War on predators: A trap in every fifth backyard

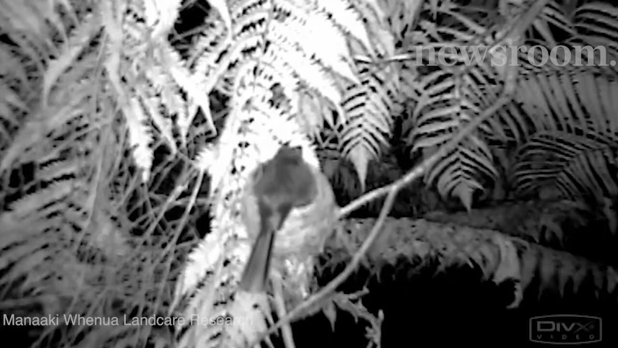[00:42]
This shocking footage of a rat raiding a nest of baby Pee Waka Waka is just one example.
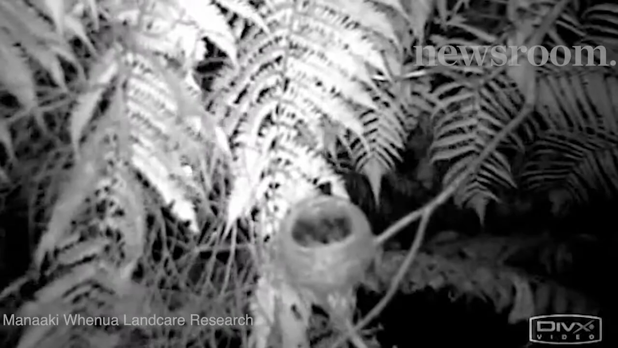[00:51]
Every year, predators like these kill tens of millions of native birds, and managing them costs the country more than $70 million a year. That's why there's a government-led drive to make New Zealand predator-free by 2050.